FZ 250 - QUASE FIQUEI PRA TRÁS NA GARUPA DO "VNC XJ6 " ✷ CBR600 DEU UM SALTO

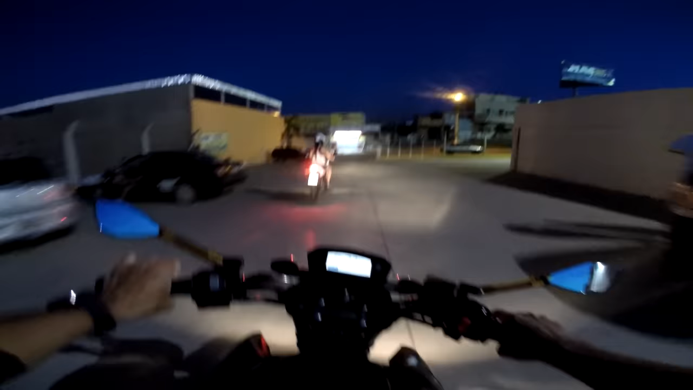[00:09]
farol ficou bom agora, deu uma regulada nele hoje, ó.